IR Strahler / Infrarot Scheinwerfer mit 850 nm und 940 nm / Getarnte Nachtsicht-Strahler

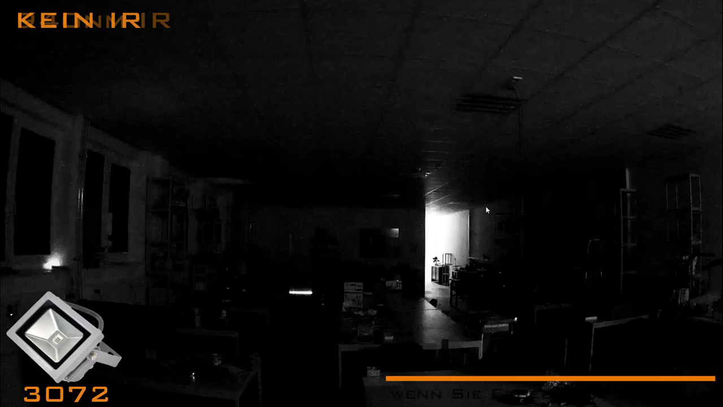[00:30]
Die LED-Lampe besitzt nur eine Stromaufnahme von bis zu 10 Watt.